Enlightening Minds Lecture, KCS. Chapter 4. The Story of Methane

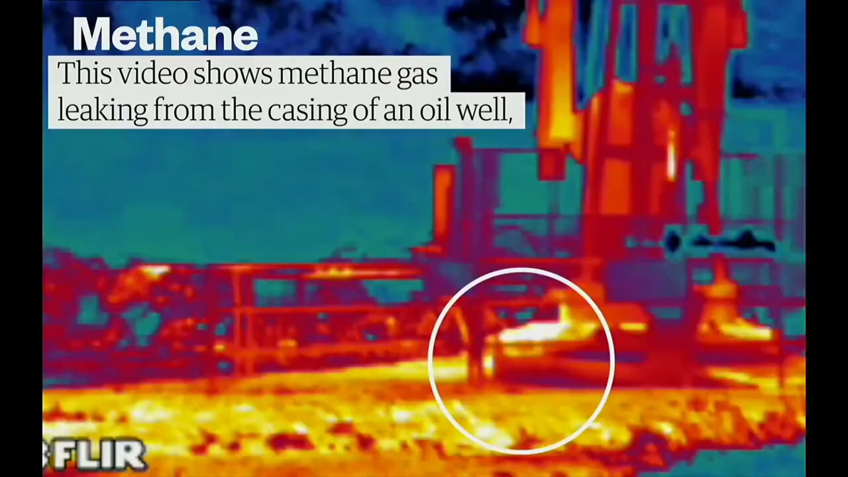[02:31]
you can see it escaping at the base of this oil well essentially just because the oil well is imperfectly maintained um a so-called fugitive emission and so here's a story this is the sentinel 5p